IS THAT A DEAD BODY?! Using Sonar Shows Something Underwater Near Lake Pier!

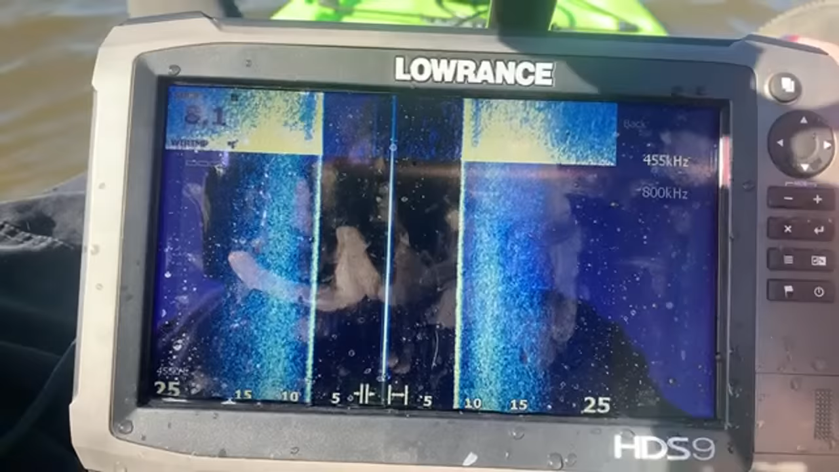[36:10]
Like, I'm 25 feet. Okay, you know what? Let me see here. What's 40? Okay, so that's 455 whatever. Okay, so we'll go back. Let's stretch it out some.
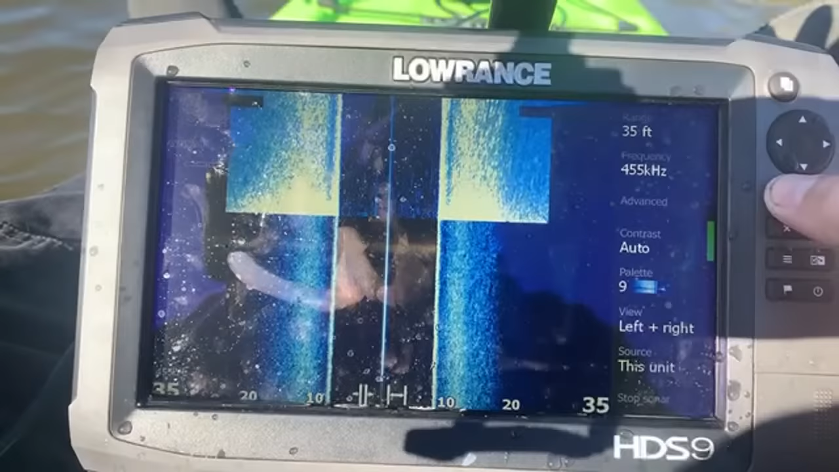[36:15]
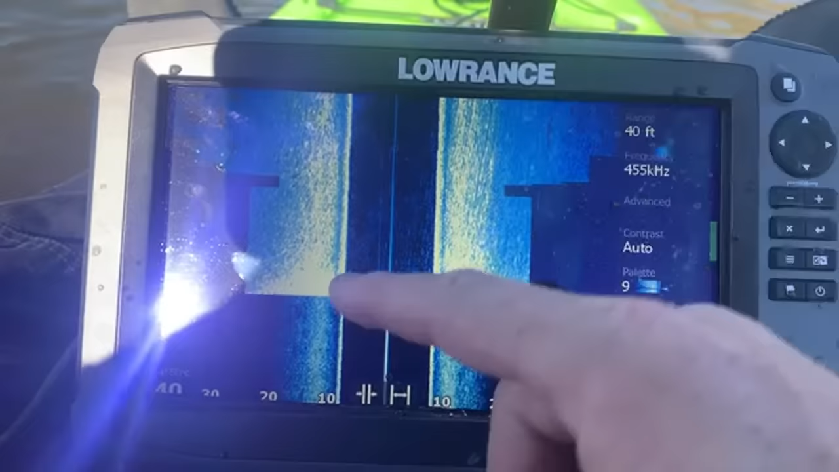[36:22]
Now, that's all messy. So what about what contrast? Maybe like lower the contrast? That's 40. Eh, 45, 50, 60. How about some more? I don't know. I always thought 800 kilohertz was better than 455, you know?
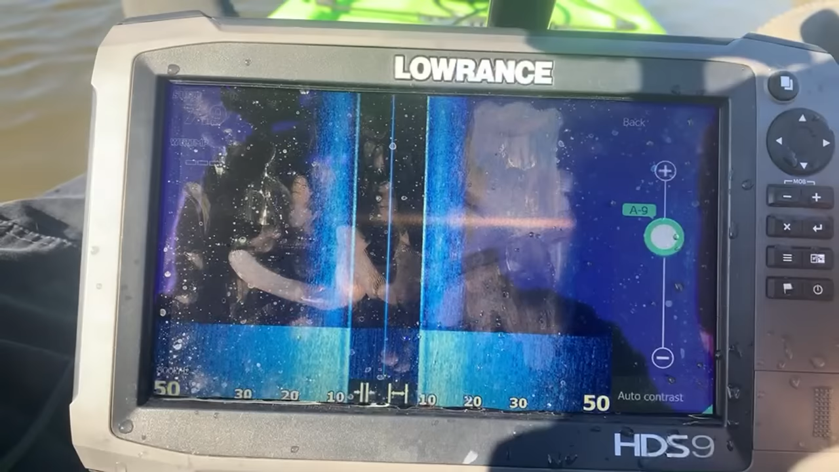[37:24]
I don't know, dude. I thought 800 would be better. Mine might not be better so shallow. Probably right.
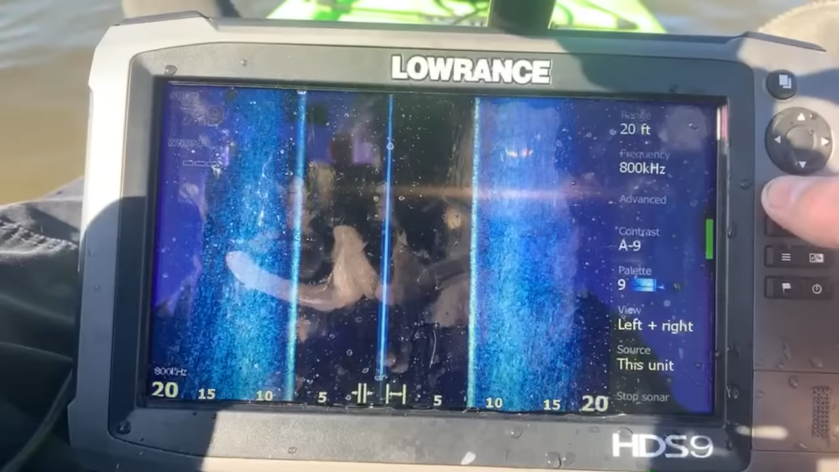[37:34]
It's really irritating. I'll tell you that much.
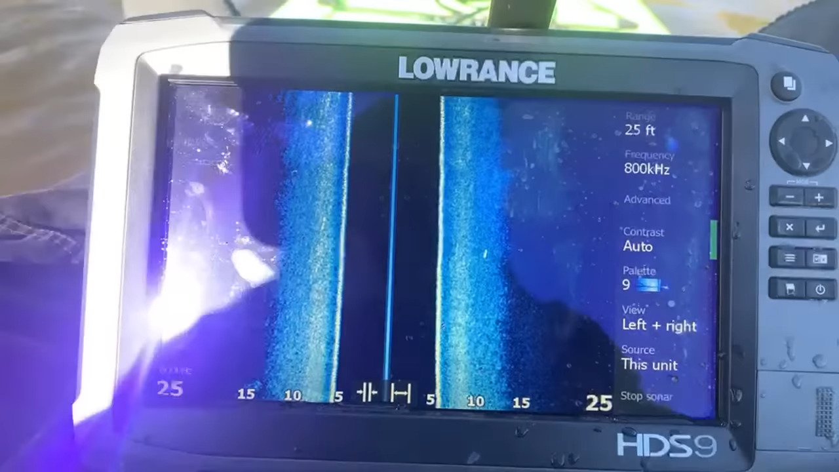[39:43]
You know how depressed I'll be? There's a solid learning curve on any equipment. Is there a video on how to use the sonar by the factory? Lowrance has some videos out there. They're not really good. You know, that it's more of a sales tactic.
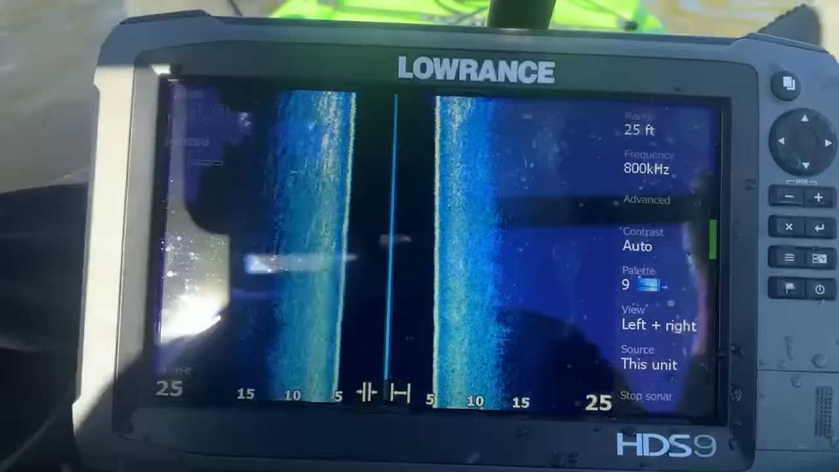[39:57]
Like they make it sound like it's the best equipment in the world. So they don't really give you any tips, but there are lots of videos out there.
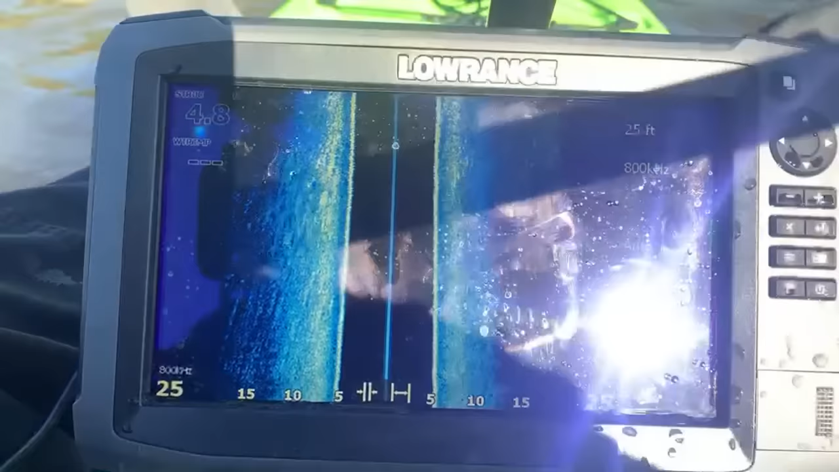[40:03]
What's up, Ed? There are lots of videos out there that do show how to use it and stuff.
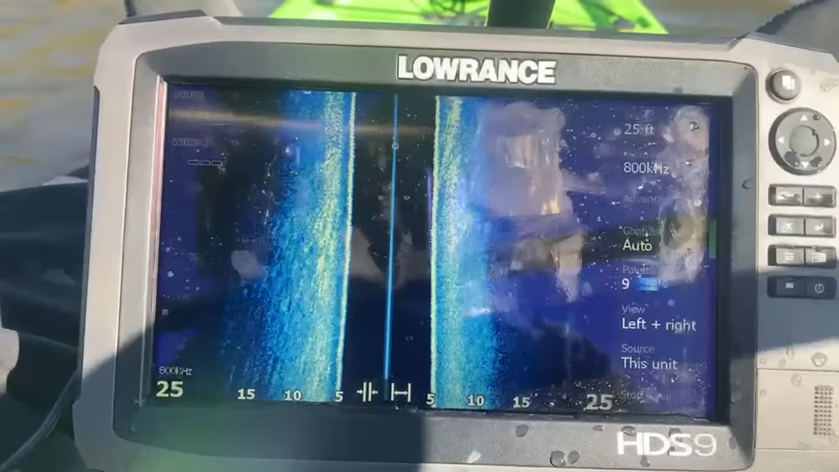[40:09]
Not a lot, surprisingly. I mean, this particular unit is a few years out, so it's not the newest one out. So there's not a lot of people are really using them anymore.
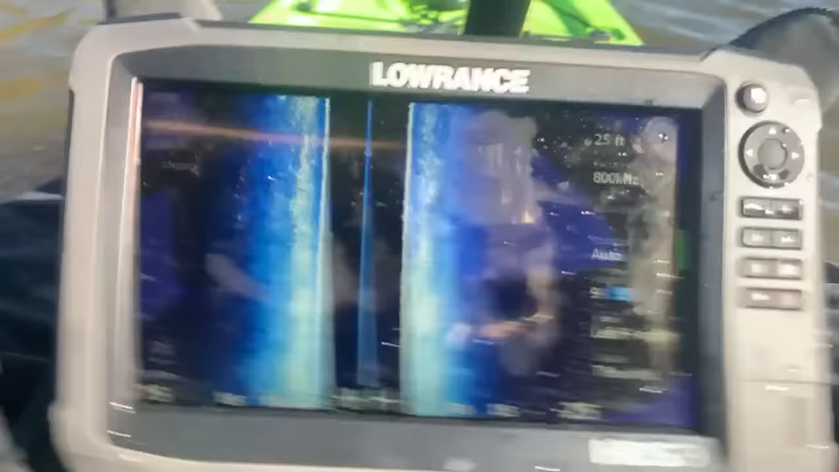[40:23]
They're selling them on eBay for people like me to buy. Yup. Oh, Ed's got some fans. I kind of
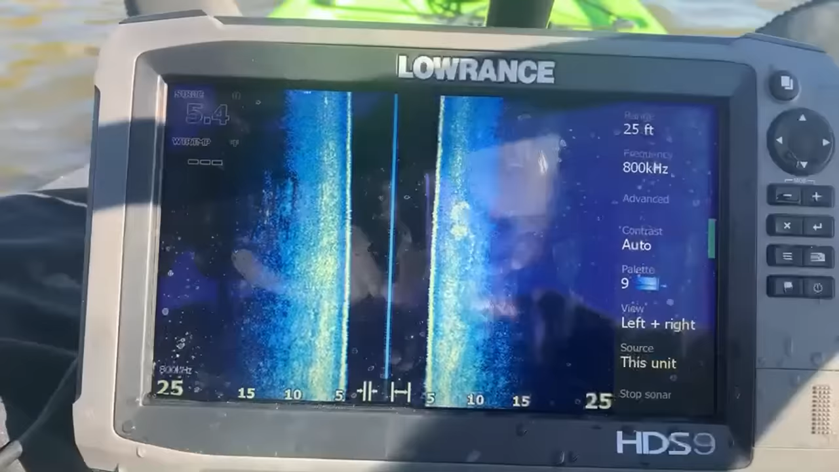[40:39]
have thought this thing was a little bit deeper, but you know what? I guess we're looking at 5-10 feet. This is a shallow lake. I'd go way out there in the middle, but you know, I may have mentioned it.
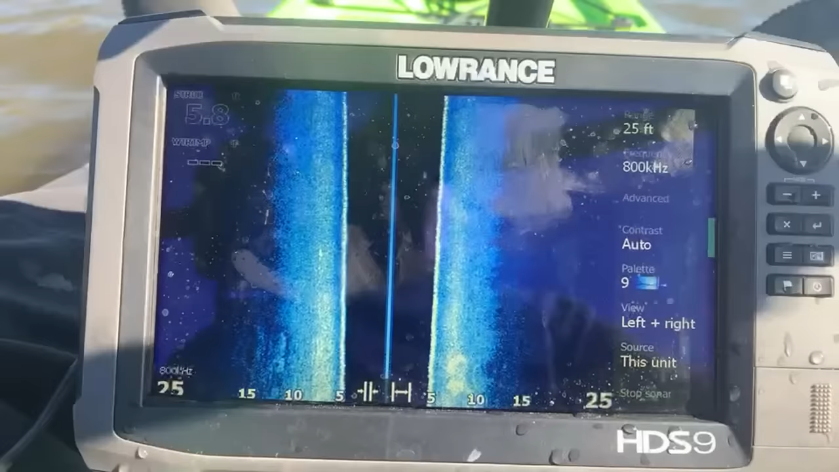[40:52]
I'm on a kayak and the wind's blowing and I have a lot of crap on it that shouldn't be on here. So I'm gonna stick within swimming distance to the shore just in case I tip over. Boy, that'd make for good video. Live streams, capsized.